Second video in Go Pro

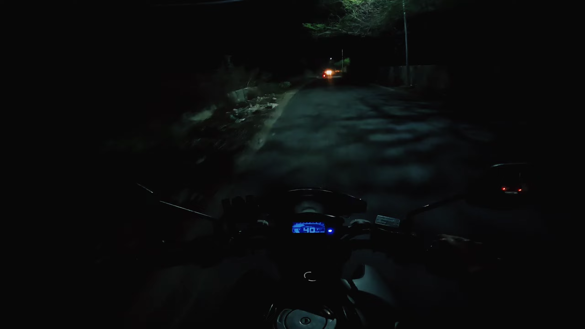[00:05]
कि यह से ओवर्टेक कर रहे हैं देख ही नहीं रहे है ऐसे रोड पर यही दिक्कत होती है कि लोग ओवर्टेक करते हैं तो यह सामने लाइट पड़ती है उससे कुछ दिखता ही नहीं है